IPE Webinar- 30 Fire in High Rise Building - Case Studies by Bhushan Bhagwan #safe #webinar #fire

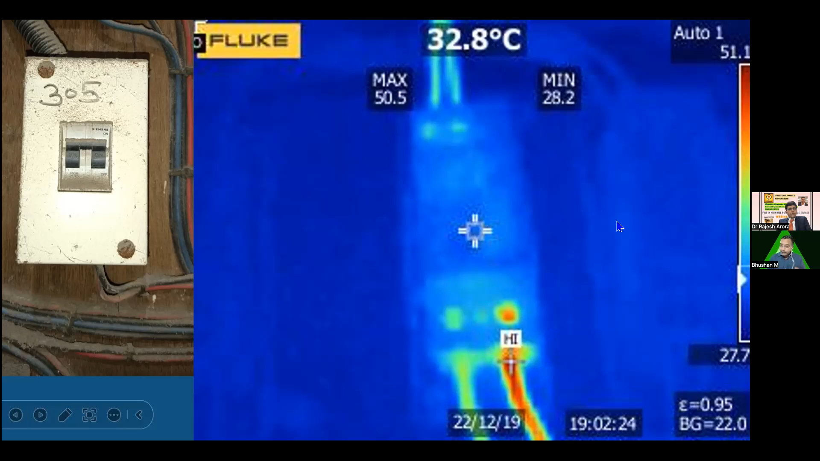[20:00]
On screen: spot 32.8°C
and you may find a burning incident or a fire incident near the main switch, or at the inside the flat where the particular cable is getting loaded, or a particular location as shown over here. This is the electrical duct. And what has happened is there are joints near the duct. This is the particular location where joints are made, and this is coming, this is just at the first floor from the meter. Meter is at the ground floor. First floor duct is this, and there are joints over here.
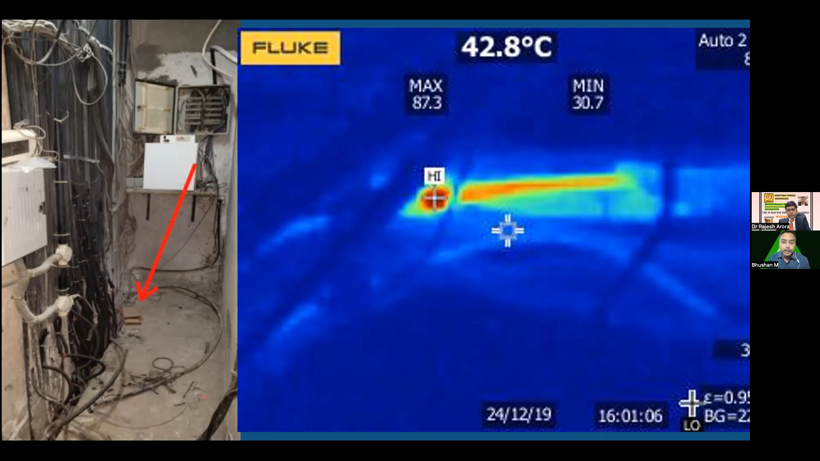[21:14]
On screen: spot 42.8°C
See, you can see the particular thermography image where temperature is at around 87. It rises up to 140 or above also, and ultimately it turns into a fire incident. See, there is general tendency of electrical wiremen to coil the joint. This is a particular location where the PVC wire, mains wire, has been coiled in the duct. Though the image shows temperature is very less, but it rises when there is a higher load at the circuit of the particular flat,
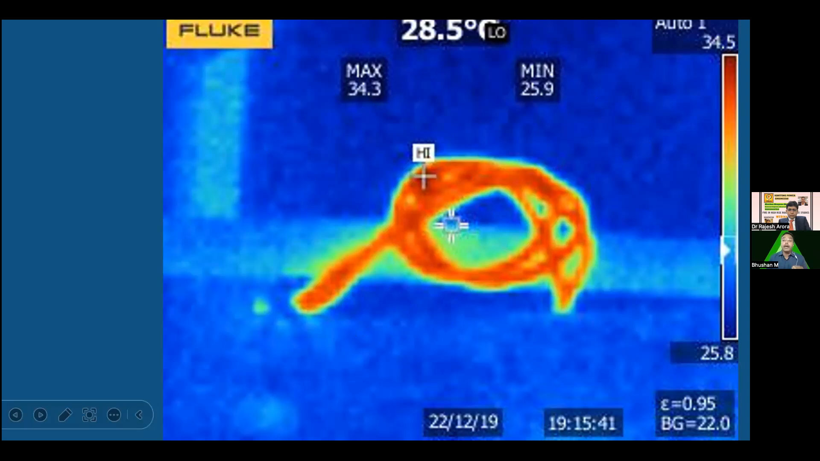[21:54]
and this gets the burn. This starts the fire, ignites the fire. Having said about the internal fires and the meter room fires,